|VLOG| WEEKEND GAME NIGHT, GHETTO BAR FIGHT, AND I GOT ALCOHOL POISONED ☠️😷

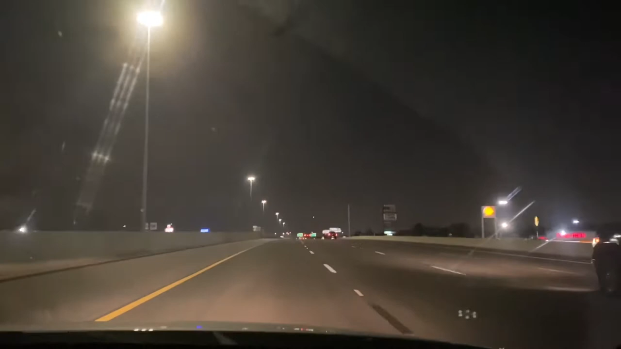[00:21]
So tonight mom and I are headed to Bryant, Texas to go ahead and go by my cousin's house, spend some time over there for the weekend. So right now I'm just showing you guys a clip of the road and we'll be talking to you guys tomorrow morning. Morning people.